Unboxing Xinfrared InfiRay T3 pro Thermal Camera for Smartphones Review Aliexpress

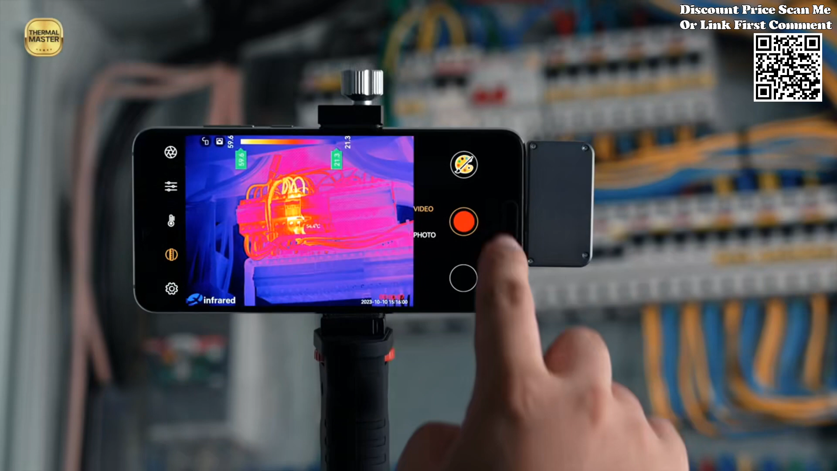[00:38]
Equipped with a remarkable 384x288 resolution operating at up to 25 Hz, this thermal camera delivers incredibly detailed thermal imagery ensuring that no subtle temperature variation goes unnoticed.
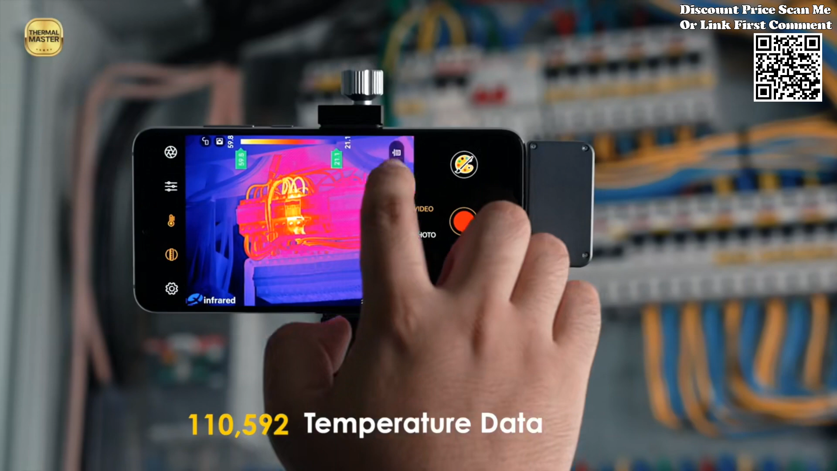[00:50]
The pixel size of 17 1⁄4 M coupled with a 13 mm focal length further enhances its
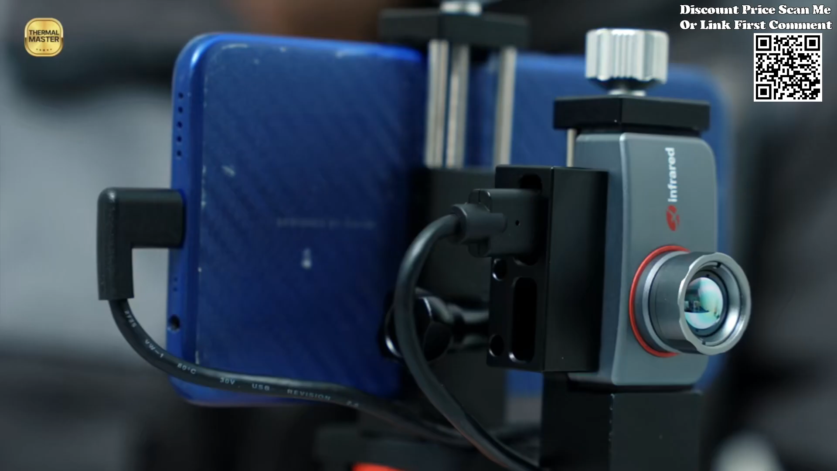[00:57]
ability to capture temperature differentials with utmost precision, making it an indispensable tool for a wide range of industrial applications.
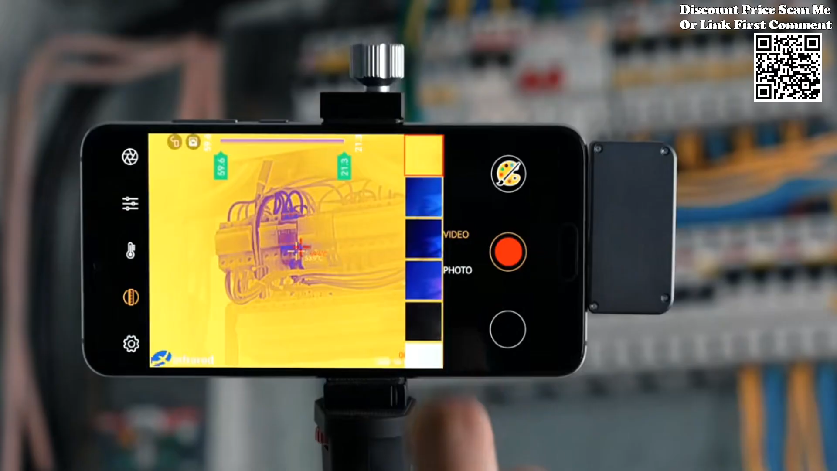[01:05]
The T3 Pro is engineered to handle diverse temperature scenarios with ease,
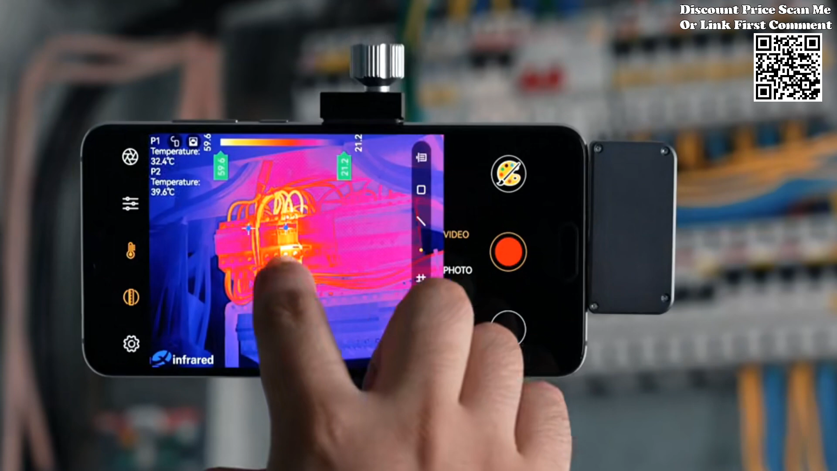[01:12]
boasting an impressive temperature range from minus 4 degrees Fahrenheit to 752 degrees Fahrenheit.
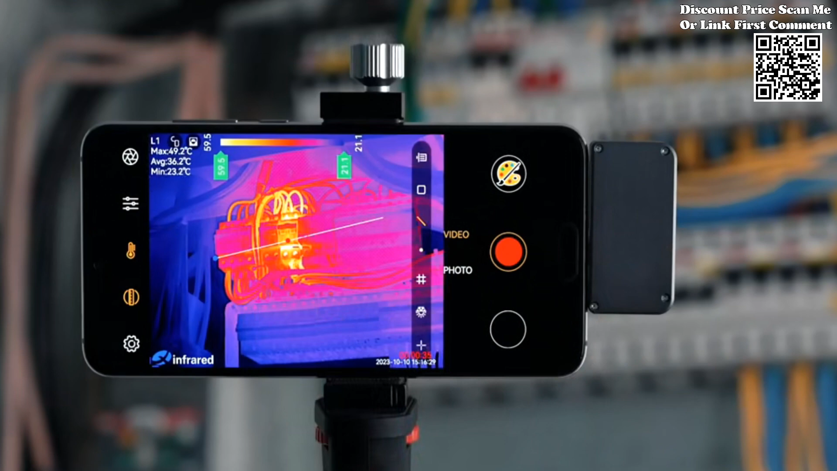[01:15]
On screen: max 49.2°C, min 23.2°C
With a measuring accuracy within plus or minus 35.6 degrees Fahrenheit,
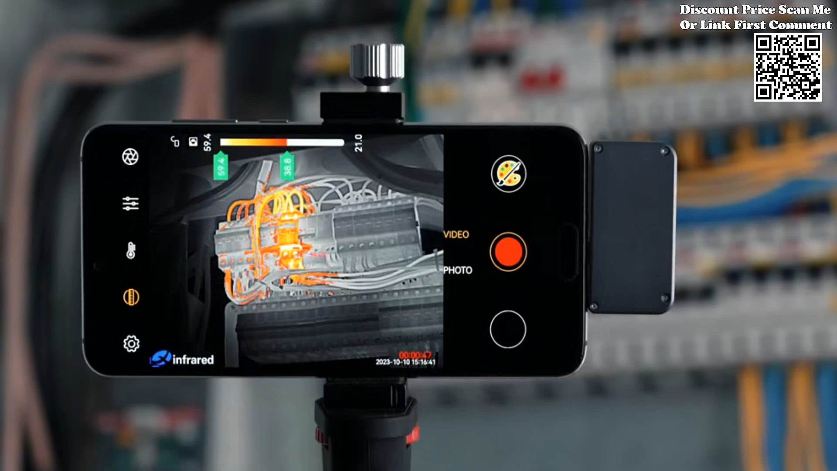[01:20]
professionals can rely on its precise readings to make informed decisions in various thermal monitoring tasks,